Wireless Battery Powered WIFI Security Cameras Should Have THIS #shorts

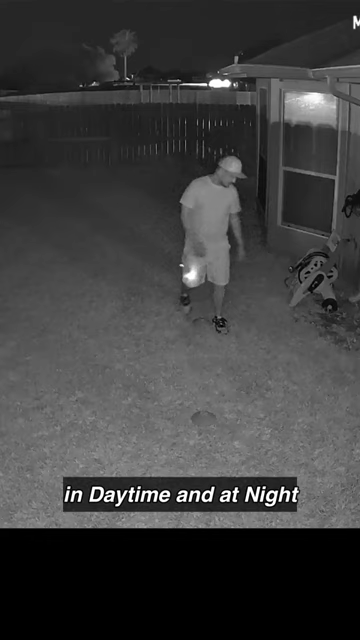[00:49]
NVIDIA quality is pretty good in 2K quality in daytime and at night and motion detection performance is the same as other Eufy battery cameras.